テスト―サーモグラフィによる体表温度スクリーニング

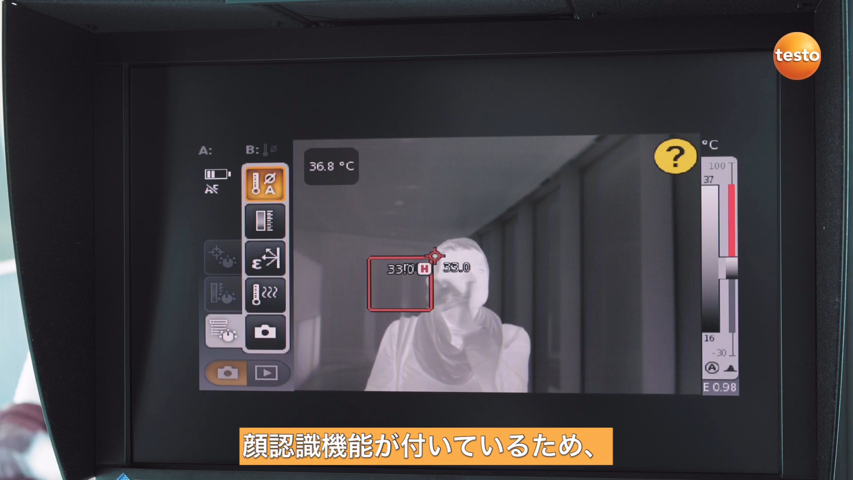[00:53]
Any surgical masks must also be removed, otherwise the thermal imager will not recognize the face in the case.